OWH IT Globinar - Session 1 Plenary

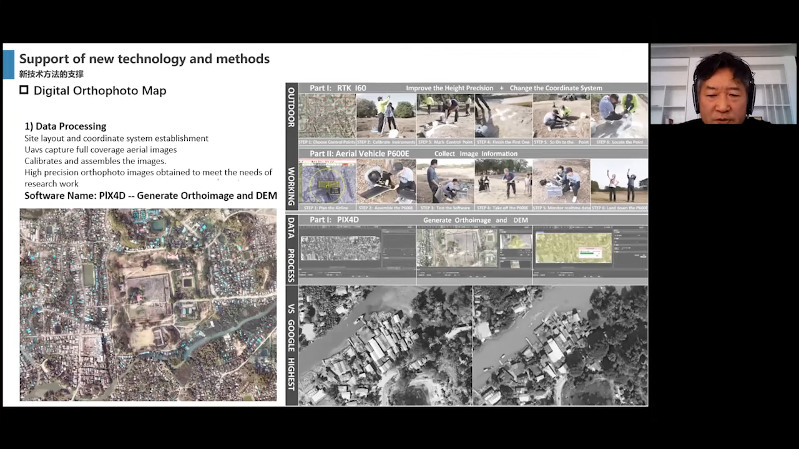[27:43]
So we use a drawing and 3D scanners and
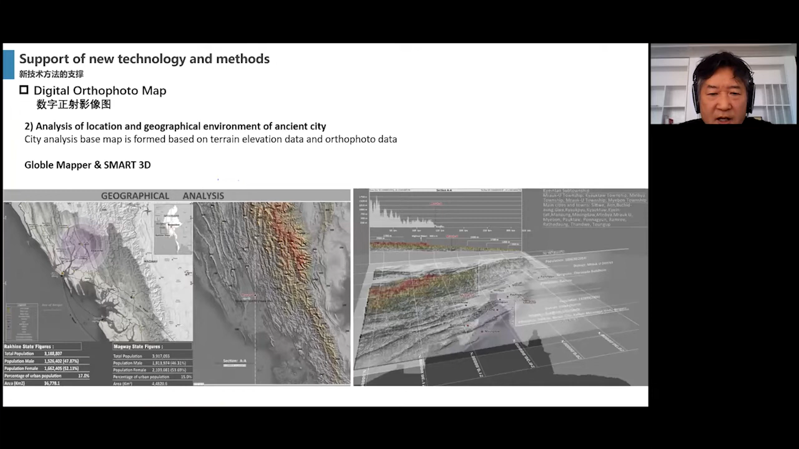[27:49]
all kind of equipment together to make measure mapping for the areas.